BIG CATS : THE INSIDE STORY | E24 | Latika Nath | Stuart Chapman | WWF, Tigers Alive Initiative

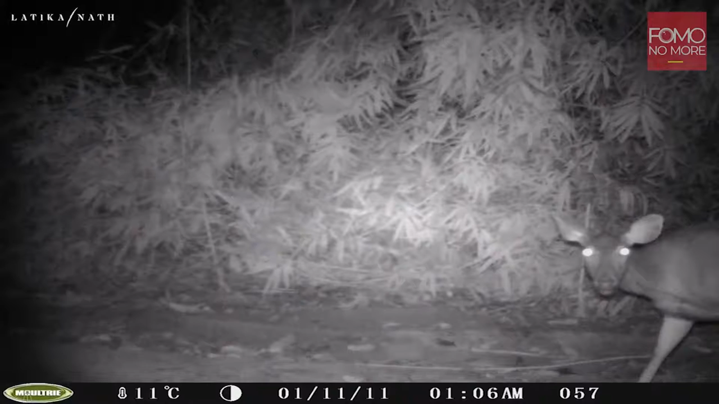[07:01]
If you follow the time sequence, 106 a.m., 107 a.m., right on its heels was the tiger. And this sequence of photos also illustrates
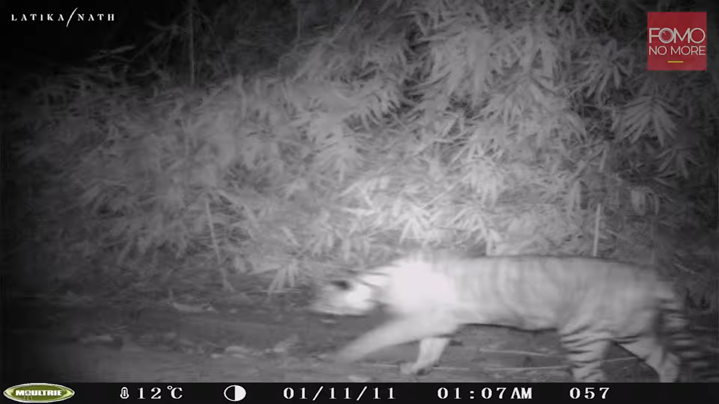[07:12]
that as part of that conservation formula for doubling tigers, we need good monitoring. We need to know where tigers are living.
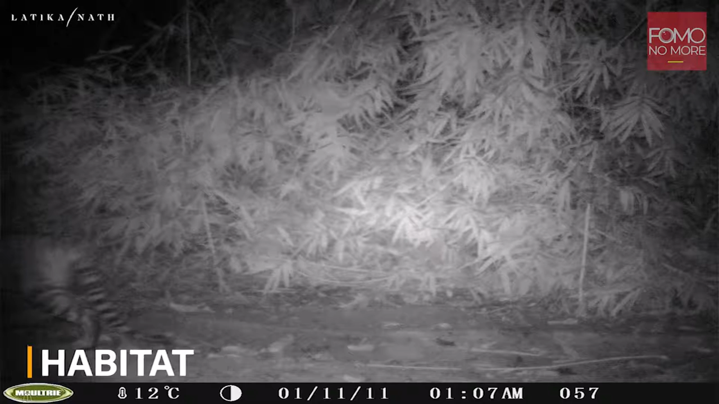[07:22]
We need to know how many we have. And also, do we have adequate prey?